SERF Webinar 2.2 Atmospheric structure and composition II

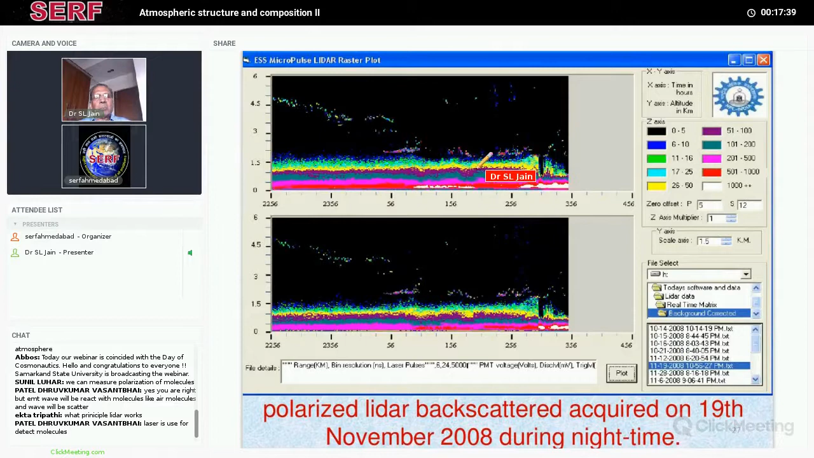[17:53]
maybe dust particle and all these things here, and as you go up less and less, and here maybe they are less polarized one. This is the same thing which is showing the depolarization ratio by using the same system.